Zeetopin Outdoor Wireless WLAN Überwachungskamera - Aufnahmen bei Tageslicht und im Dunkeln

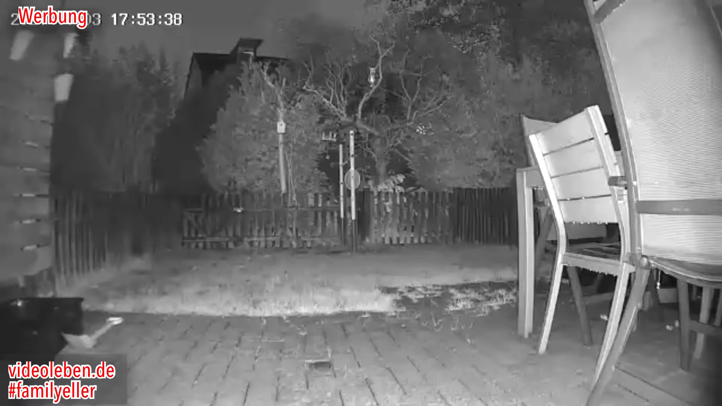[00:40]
halbe dreiviertel stunde später kurz vor 6 17 uhr 53 es war stockdunkel ich habe auch kein licht hier an und ihr seht wie gut doch diese kamera noch den bereich überwachen kann mehr zur kamera erfahrt ihr in der video beschreibung wenn dir dieses video gefallen hat freue ich mich über ein baum hoch ein abo meines kanals und wenn du es gemacht hast vergisst nicht die glocke